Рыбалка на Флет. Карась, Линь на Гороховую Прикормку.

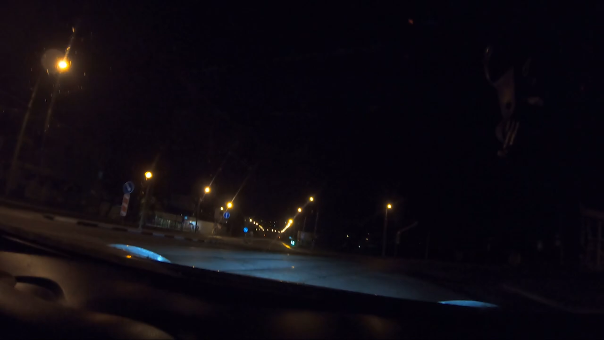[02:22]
как можете видеть машин нет моя одна машина и все кое-где
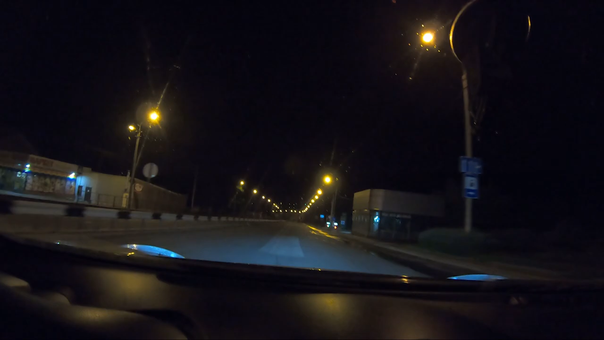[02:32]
ходят людишки единично а так принципе мелочь но приятно что